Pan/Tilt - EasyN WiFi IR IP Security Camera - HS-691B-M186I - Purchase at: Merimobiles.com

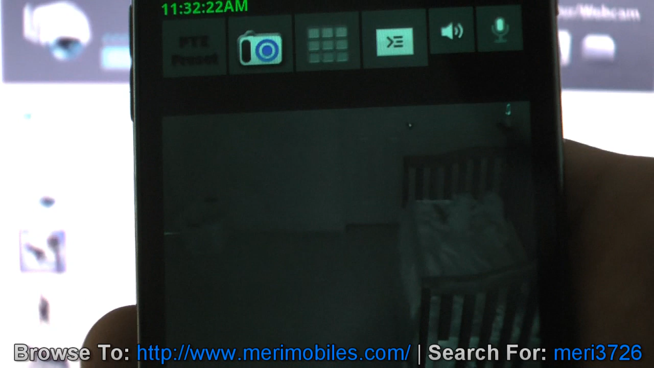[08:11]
Now this is the internal fixed camera. This is currently with the lights off, so it's running on infrared.